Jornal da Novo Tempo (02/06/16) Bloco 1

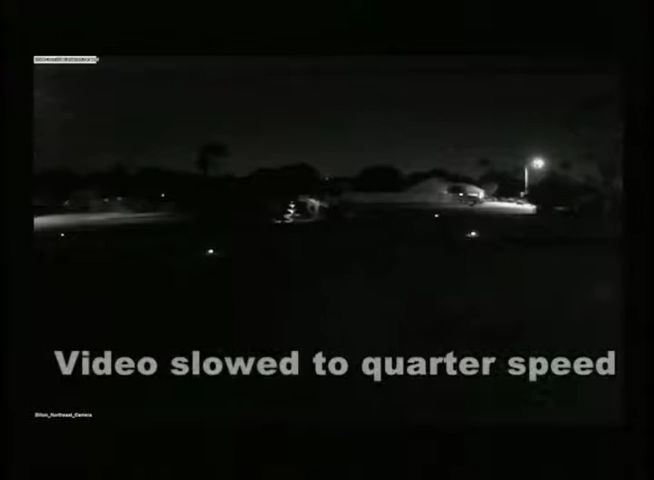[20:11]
De acordo com a imprensa local, por volta de 4 horas da manhã, uma bola de fogo foi vista por várias testemunhas e deixou aí esse rastro de fumaça no céu, um clarão, um rastro de fumaça.
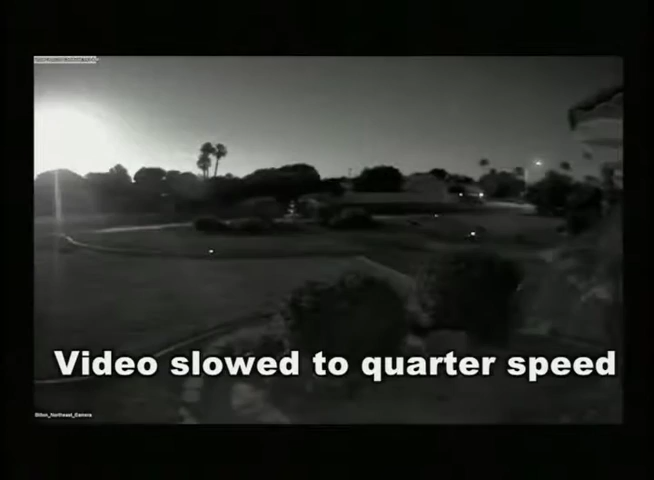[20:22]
Até o momento, não houve ainda relato de nenhum dano em nenhuma parte do Estado norte-americano.